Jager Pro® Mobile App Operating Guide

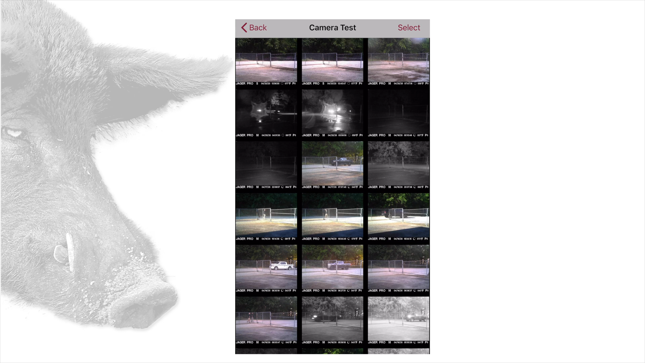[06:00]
Tapping a photo will zoom the picture view. At the bottom are these options. HD, save, trash, and share icons. HD will request a high definition photo from the camera. Currently, all non-HD photos are compressed to 80 kilobytes or less for faster transmission.
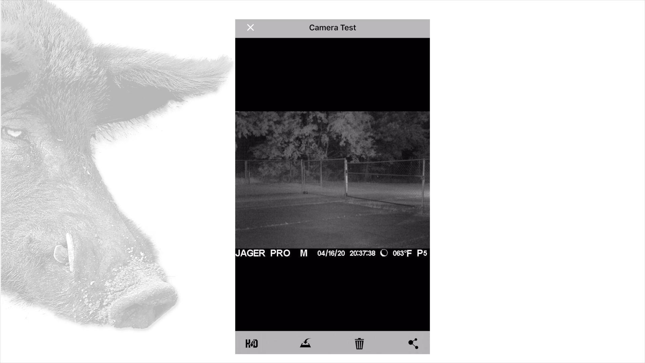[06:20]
Requesting an HD photo will send it in a larger format and will take longer to transmit. Note, this option is not available with guest access. The SD card icon will save any photo checked.
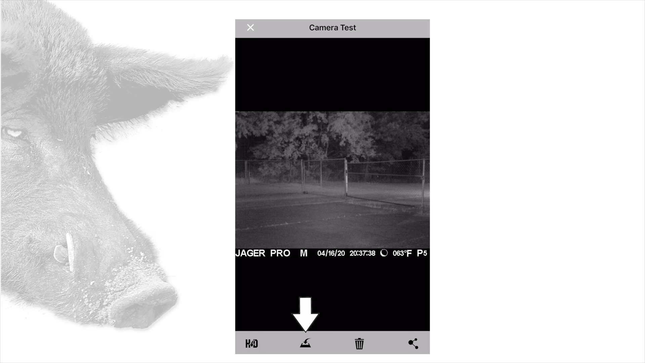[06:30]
They will not be purged. Tapping on the trash can will delete the photos from your app. They are not deleted from the SD card or from the server.
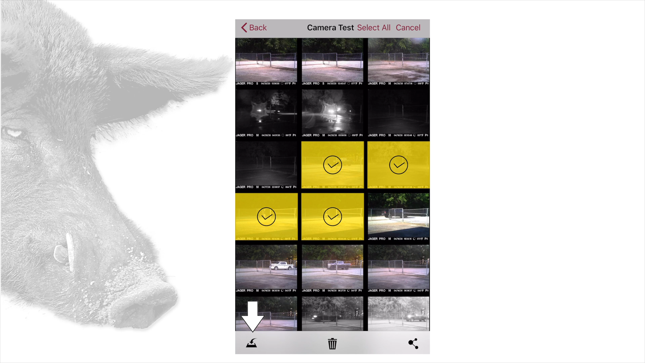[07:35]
Save, trash, and share. The fifth item is take photo now.